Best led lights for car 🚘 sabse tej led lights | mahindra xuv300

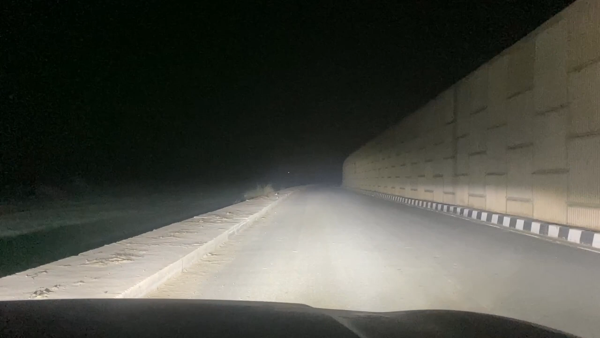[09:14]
यह ऐसा कुछ थ्रो मिल रहा है आपको कि देखो है और एक बारी सामने से भी दिखा देता हूं आपको
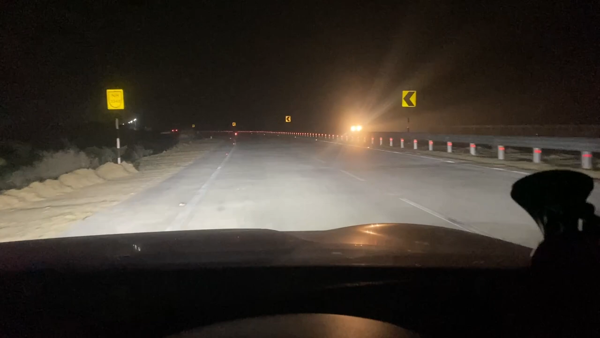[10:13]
और सिर्फ फोग लैंप और लो बीम जो प्रोजेक्टरे वोल लगे हुए हैं गाड� कि भाई वो भी आपको इजिली रोड पे ऐसा महसूस नहीं होगा कि अगले की लाइट इसनी तेज पड़ रही है आपके शीषे पे कि आपको कुछ नहीं दिख रहा है अच्छे से दिखता